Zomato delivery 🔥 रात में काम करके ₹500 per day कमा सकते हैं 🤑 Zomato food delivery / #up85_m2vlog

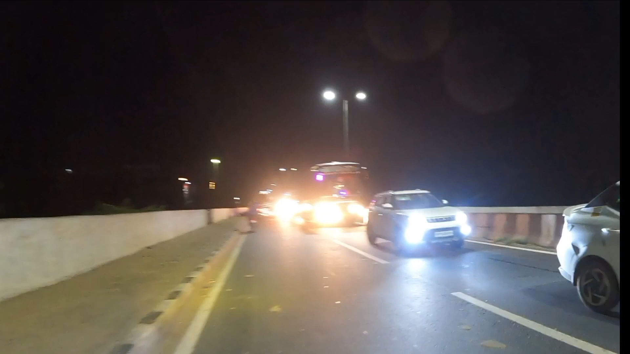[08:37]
काम नीच जारी तो इस वजय से रात में जाम लगे आता है क्योंकि रात में अब बंद कई देदे लोग ट्रैफिक प्लीसे ना वह बंद गए दिती सारा रास्ता कि रात में चलता है काम दिन में